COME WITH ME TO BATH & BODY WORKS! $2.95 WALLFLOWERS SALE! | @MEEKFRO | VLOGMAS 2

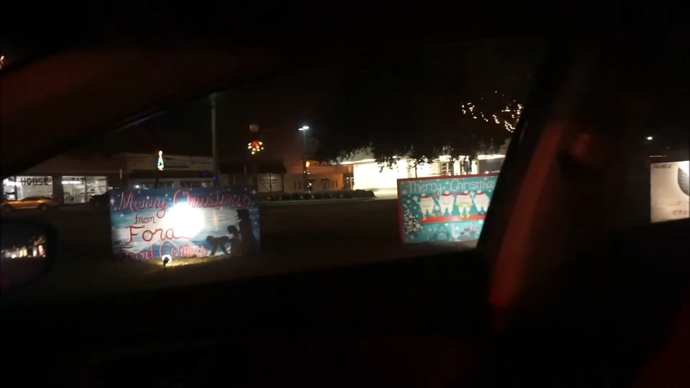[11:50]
Y'all, look at the town of Windsboro. They have their little lights and stuff up.